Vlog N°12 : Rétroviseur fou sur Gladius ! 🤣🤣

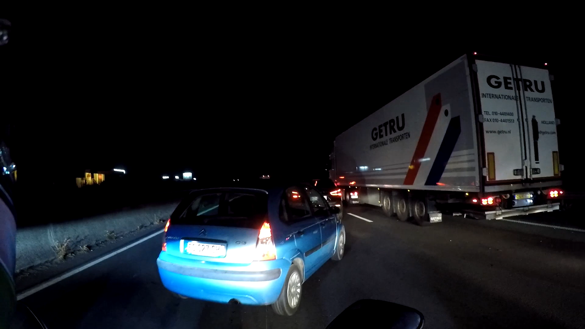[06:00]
ouais il y a un accident ouf bien sur moi
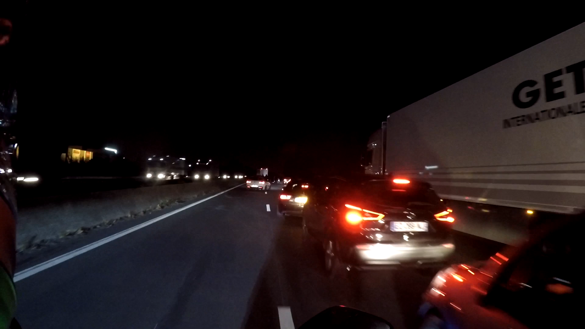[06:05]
ouf c'est quoi ? ah merde
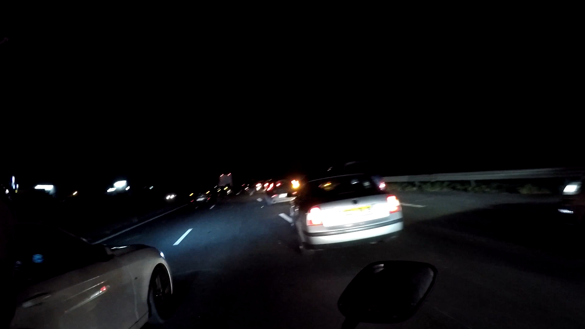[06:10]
merde ouais ouais fais attention on s'arrête sur le côté quoi